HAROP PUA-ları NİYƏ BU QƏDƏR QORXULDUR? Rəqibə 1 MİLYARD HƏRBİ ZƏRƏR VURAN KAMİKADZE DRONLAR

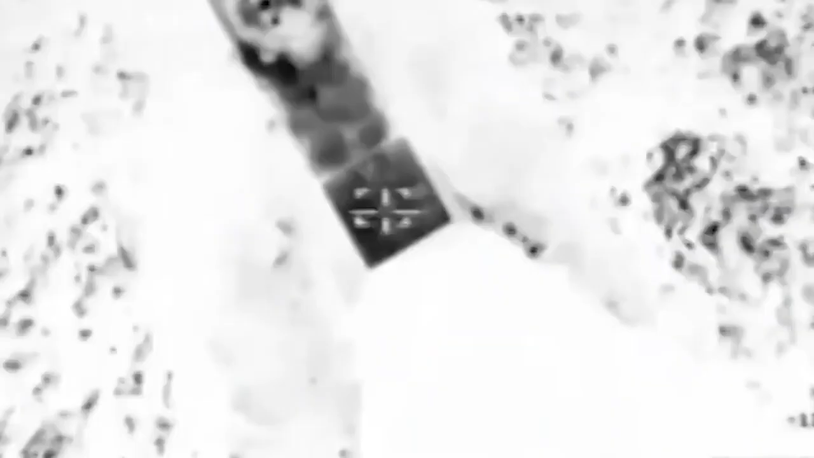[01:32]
Dron həm avtomatik özünün radar siqnalları qəbul edən sensorlar vasitəsilə hədəfi tapır və məhvidir,
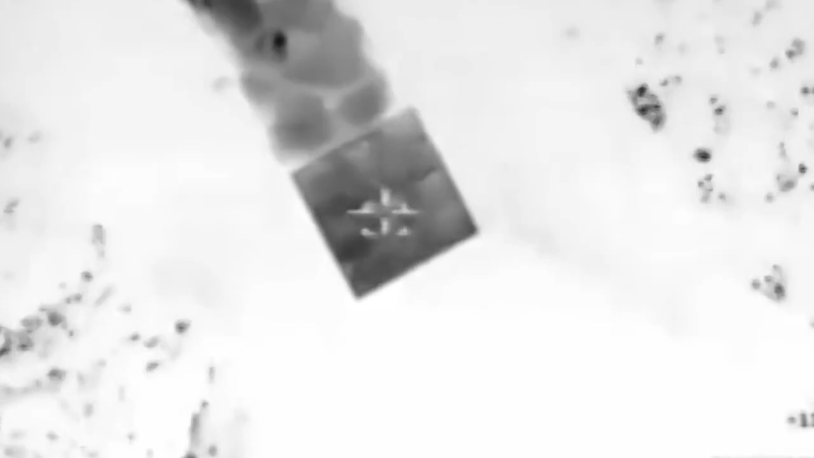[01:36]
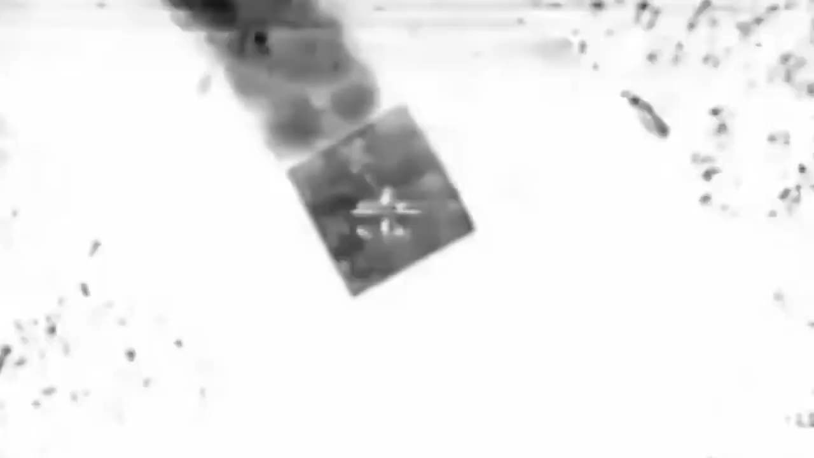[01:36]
həm də yerüstü idarə etmə mərkəzindən yönləndirilir. Düşmən aşkarlanmadıqda dron bazaya qaydır.